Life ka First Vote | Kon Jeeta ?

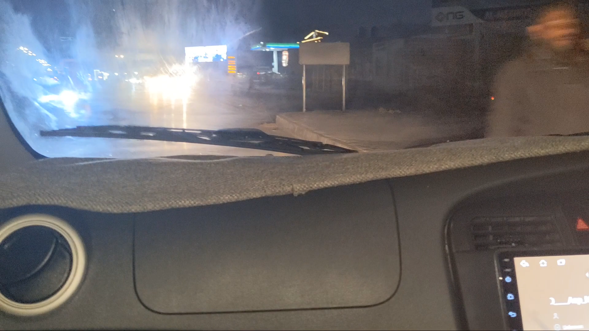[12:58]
ये 90s के गाने सुनते हुए एयरपोर्ट रोड पे वन वे जा रहे हैं।